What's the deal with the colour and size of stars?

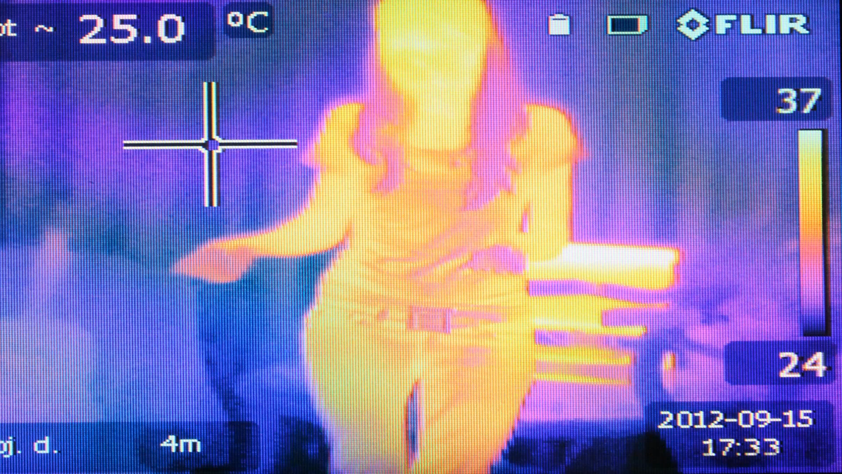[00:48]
On screen: spot 25.0°C
They detect the infrared light emitted by objects due to their temperature. Things with different temperature emit light at different wavelengths.